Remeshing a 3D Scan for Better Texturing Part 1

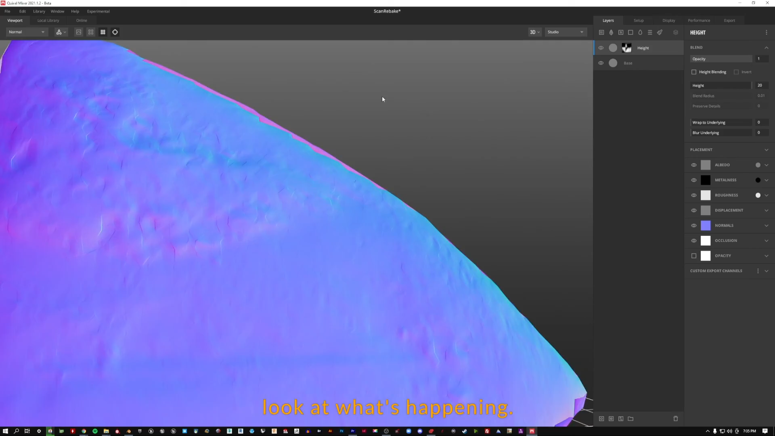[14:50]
And you can see, yeah, it's jagged around the edges.